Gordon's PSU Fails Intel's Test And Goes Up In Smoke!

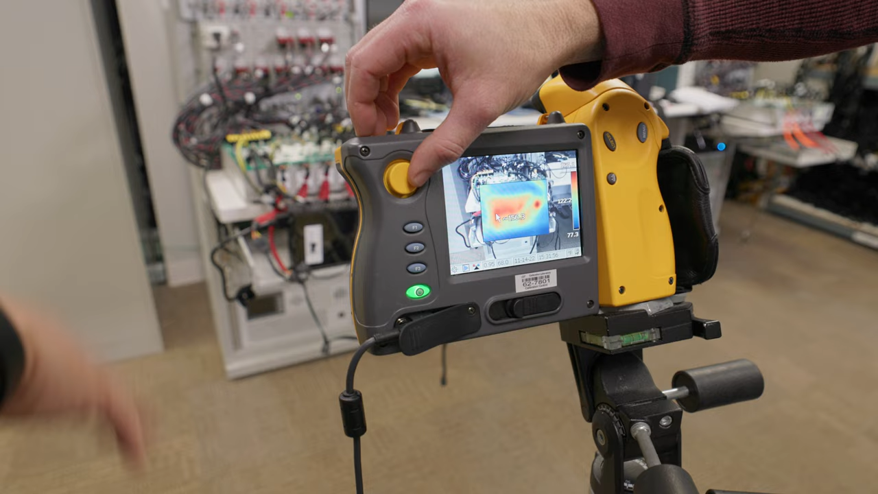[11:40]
It is hot. We're seeing where the heat is collected right about where that sticker is, about 157 degrees Fahrenheit.
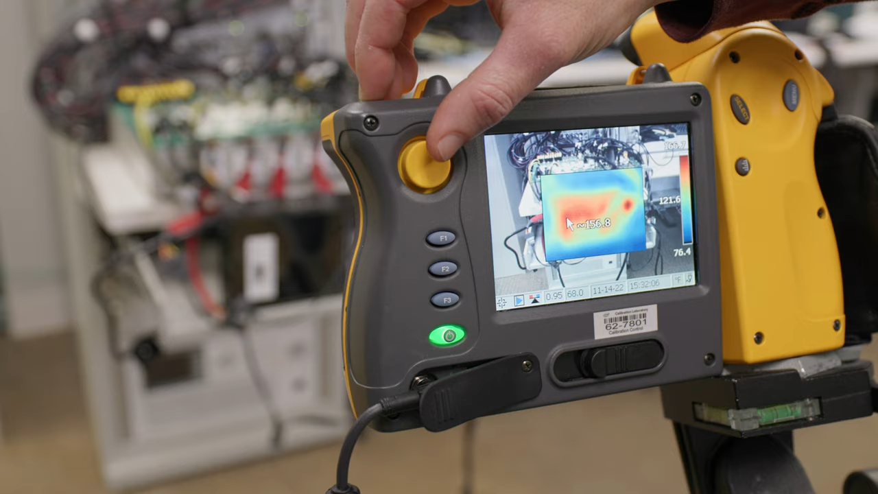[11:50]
What's really kind of scary, though, is the right-hand side. That's actually outside the actual power supply,
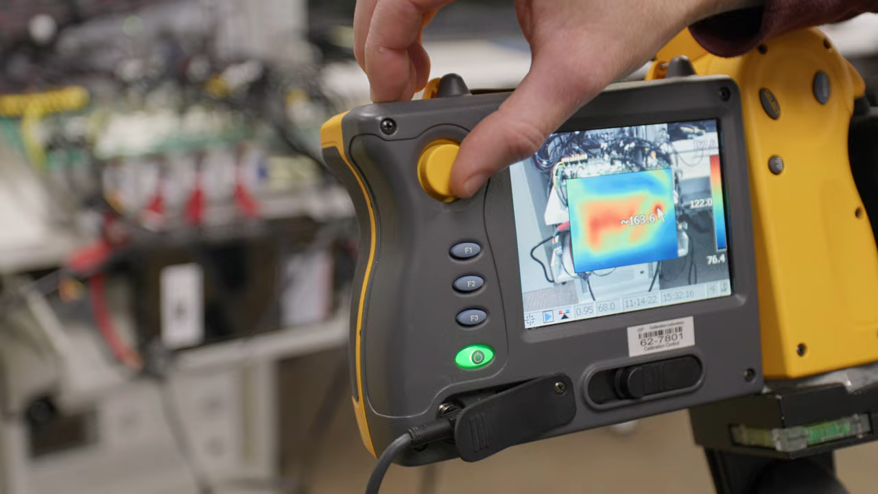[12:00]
and it looks like we are getting a cable that is actually exceeding the heat. Do you want to wave your finger over? Yeah, so, if I touch the actual connectors over here, that's 165 over here by the connectors. That 12-volt? Yeah, that's... Yeah, right at the 12-volt.
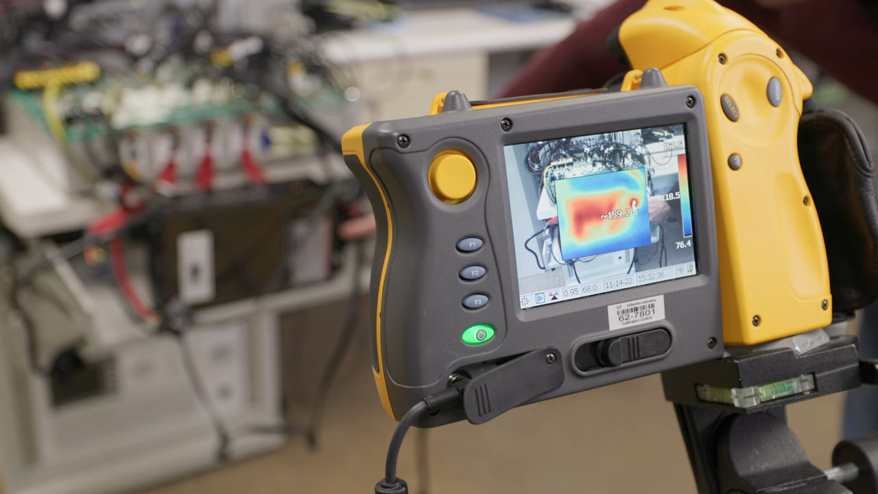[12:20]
Yeah, that 12-volt connector right there for the CPU. It's 162 degrees. Yeah. Woo! Oh, there it goes! Oh, we smoked it! Whoa, what happened?